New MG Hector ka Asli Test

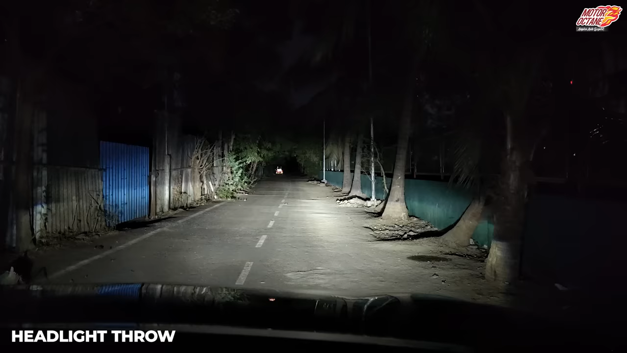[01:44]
you have fog lamps which are also LEDs so if you see the front they are all white lights which